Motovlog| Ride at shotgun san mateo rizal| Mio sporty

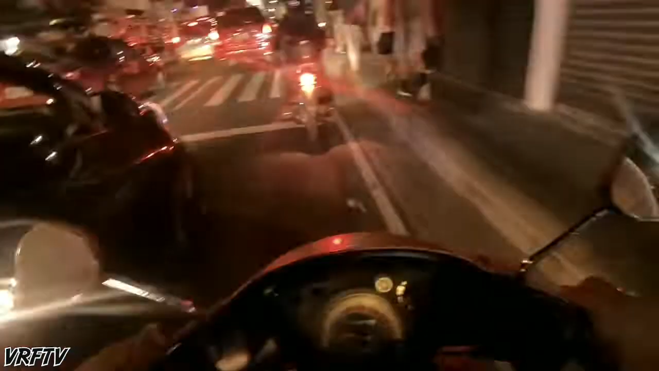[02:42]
Ay naku, grabe talaga traffic din ito. Hectic. Dito na tayo sa river park guys. Pakanan tayo kasi susundin ko pa si David eh. Para may kasama tayo. Pero actually apat kami. Yung dati kong itong mga nakaraang vlog, yung nakami orange na isa si JR. Kasama namin yun, kasama din namin yung isa pa.
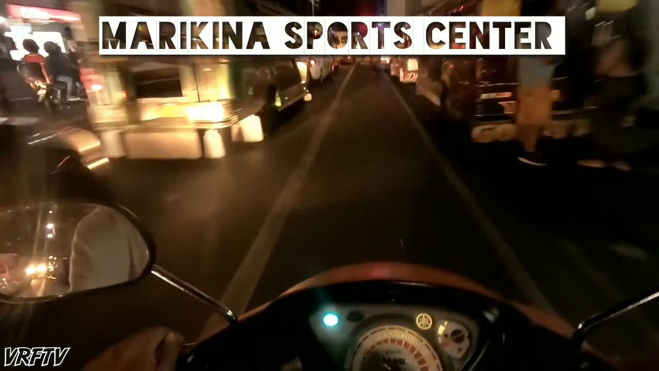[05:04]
Grabe talaga traffic eh, dahil mala araw eh.
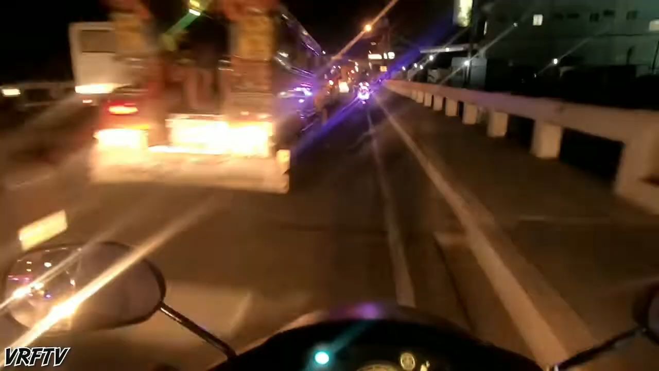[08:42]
Papaunahin natin itong kasama ko. Sayang talaga itong camera na ito eh. No? Pagka madilim ang paligid, madilim din ang ilaw. Pag walang ilaw, madilim talaga.
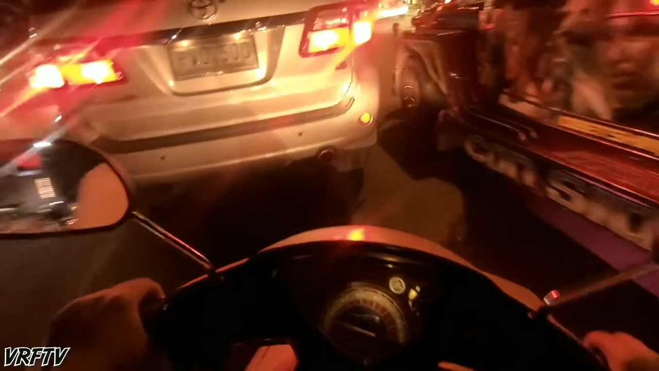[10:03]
Kasi yung traffic kasi napapunta ng Commonwealth to ano, Marikina. Pero mas kaluba pala dito. Baka iliwan na tayo ng mga kasama natin.
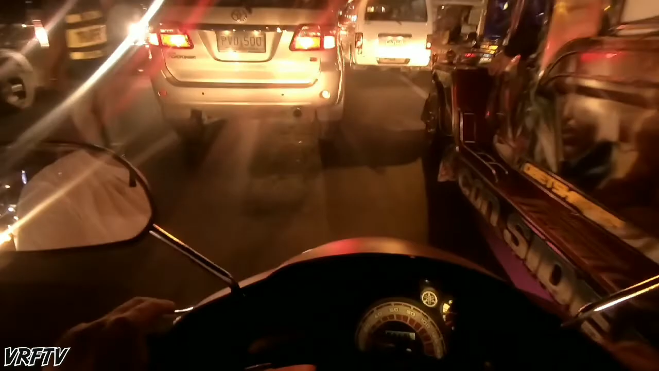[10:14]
Kapag kasi iba na lang natin tumahal. Nauna na yung kasama natin. Ayun pala. Kala ko iiwan nyo ako eh. Oh, iiwan nila ako eh. So dito sa San Mateo guys, pwede pala ditong mga open pipe. Tingin ko lang kasi probinsya to. Pero sa Marikina, nako, bawal yan.
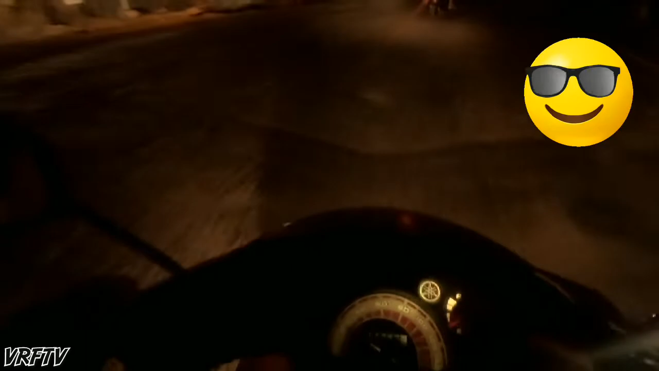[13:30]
Marilyake, no? Wala masyadong magbabanking-banking dito dahil dito yung daan. Bakit pala talaga? Ah, okay. Dito pala ang daan pa akyan. Wala pa na talagang ilaw dito.
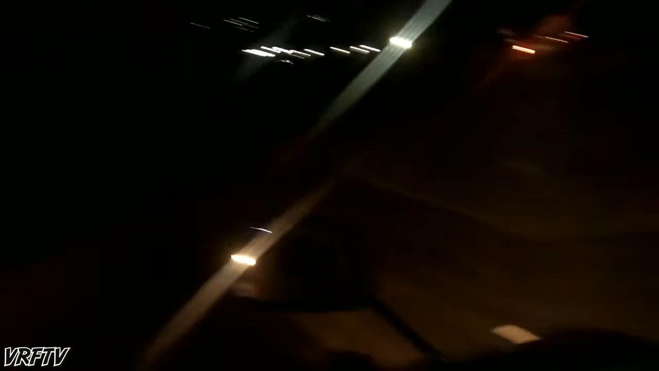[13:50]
Ito si JR kasi baka alam na ito eh. Nakakilang balik kaya tattoo dito eh. Kaya sali na sanayin eh. Ako kasi first time ko lang dumaan dito eh. Ako grabe. Mukhang madudumi na naman ang aking motor. Makalitubok pala dito. Ito pala, nakasarap pa yung truck. Oh my god, bakit pala talaga dito? Hindi mo pala kabisado yung daan dito, patay ka. Oh my god, ang laki ng truck.